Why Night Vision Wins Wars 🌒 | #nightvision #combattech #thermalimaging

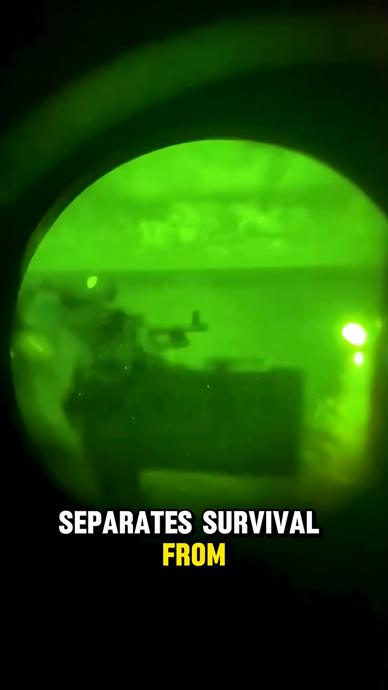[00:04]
These devices allow soldiers to see in total darkness,
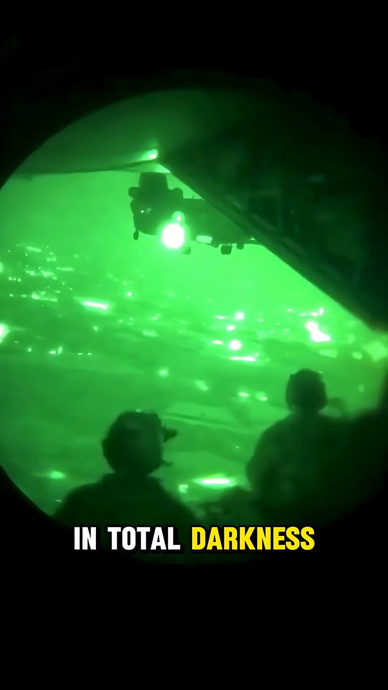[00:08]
detecting heat, movement, and light that's invisible to the eye. Night vision goggles use infrared technology to highlight enemies and terrain.